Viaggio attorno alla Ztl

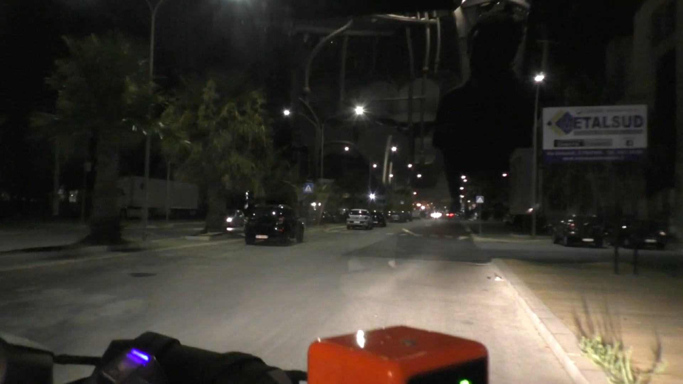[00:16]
Elena per poi fare il giro della via dei Ranuncoli, via Carolina,
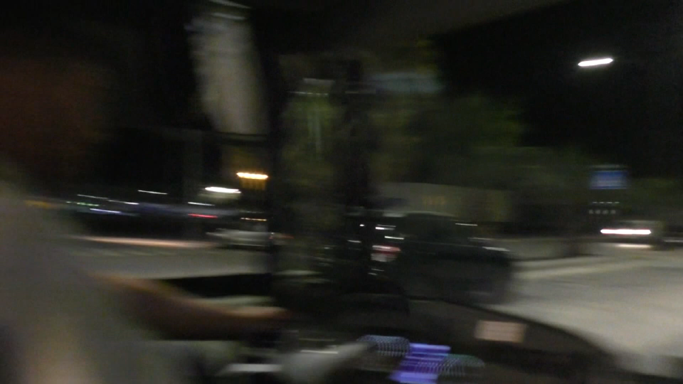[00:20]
piazza Generale Scio e tornare alla marina da via Le Duca d'Aosta.
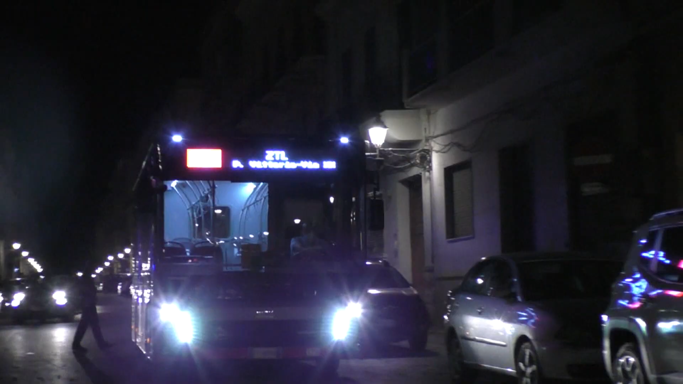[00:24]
La linea 10 invece parte da piazza Vittorio Emanuele per percorrere le vie Palmerio-Abate, via Osorio, via 30 Gennaio, Corso Italia,
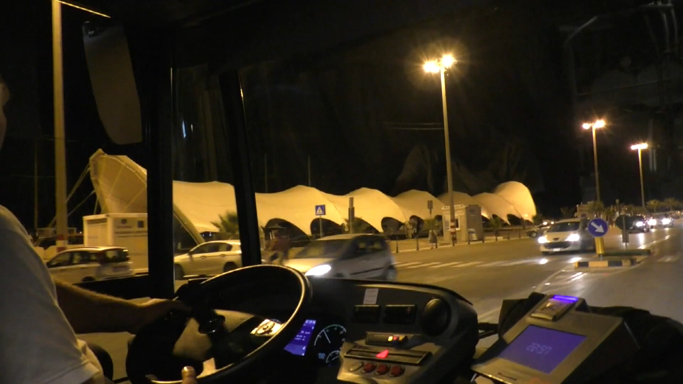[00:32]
Marina per passare dall'Azzaretto e poi entrare nella via Carolina in ZTL da Corso Vittorio Emanuele,
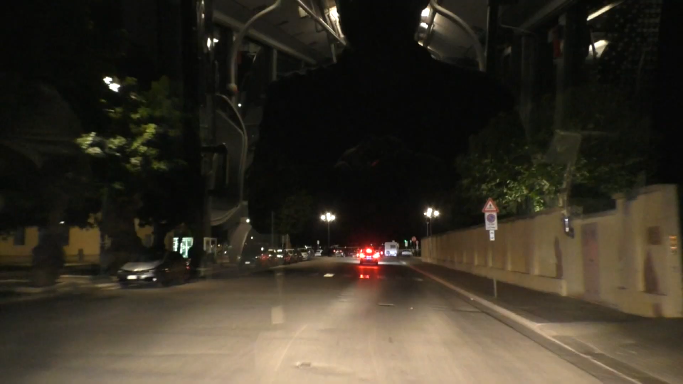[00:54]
Il traffico lungo le arterie perimetrali della ZTL a partire da via Miraglio-Staite e via Regina Elena è comunque apparso scorrevole come nella zona di piazza Generale Scio.